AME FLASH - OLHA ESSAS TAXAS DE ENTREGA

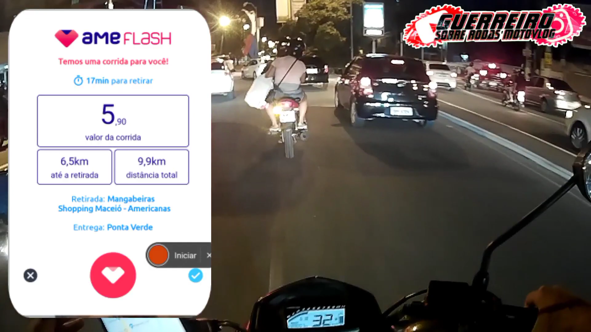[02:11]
Olha a quilometragem que é pra mim pegar E a quilometragem total para entrega